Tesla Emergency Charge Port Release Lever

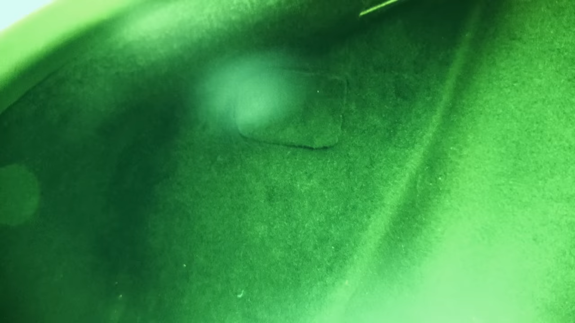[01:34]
I finally gave up and took a screwdriver to pry it out. So, night vision on there, you get into your trunk of your Model S,
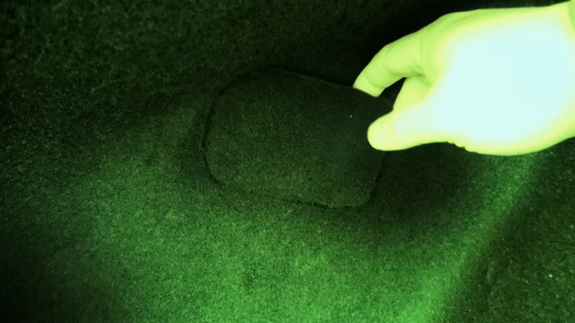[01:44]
pretty much the same on a Model X, you can't comment on a Model 3, remove the little carpeted flap, and there are the internals of your charge port.
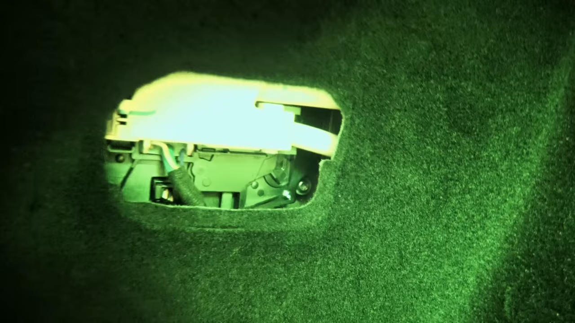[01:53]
You have the two high-voltage cables, orange, that's used for both the AC and the DC.
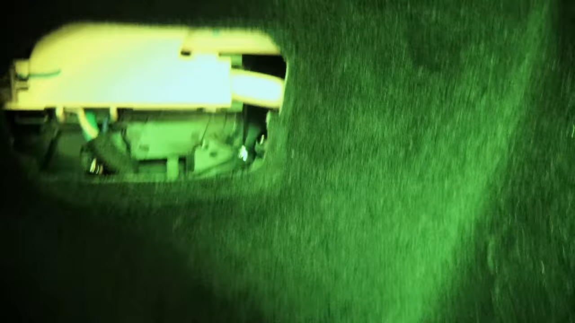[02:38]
Switch to manual focus here. There we go, much better, and that's it, you just put it in there,